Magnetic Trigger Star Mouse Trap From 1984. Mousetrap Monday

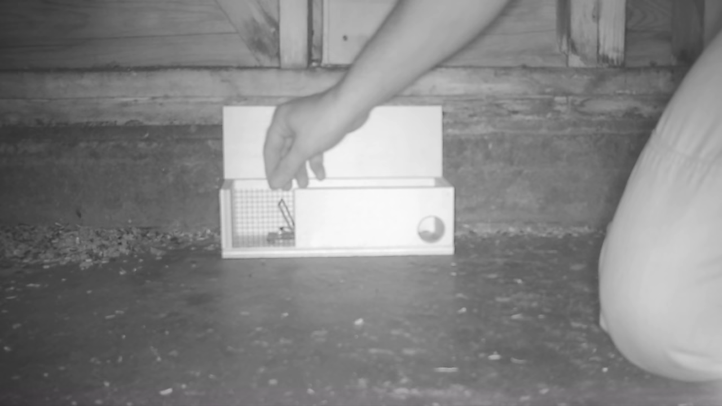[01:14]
Let's go set up the motion cameras and see if we can get a mouse with the magnetic star mousetrap.
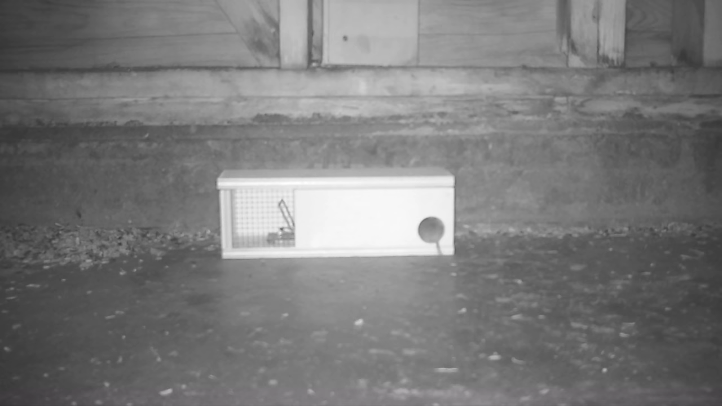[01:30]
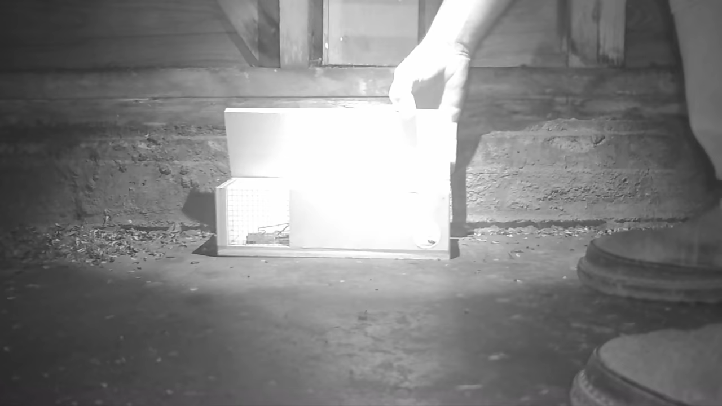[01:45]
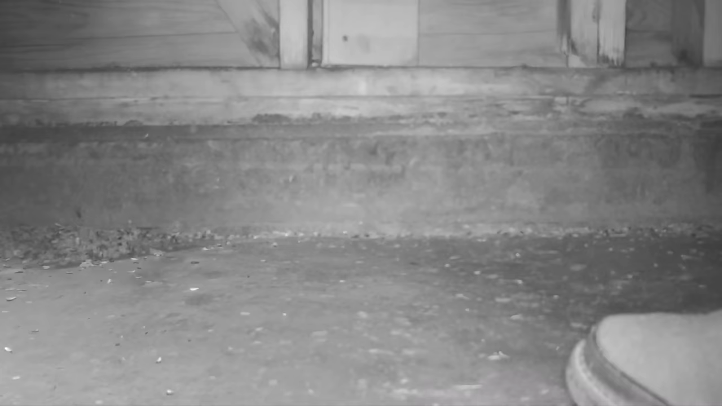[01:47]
Wow, I'm really impressed by how sensitive the magnetic trigger is on the star mousetrap.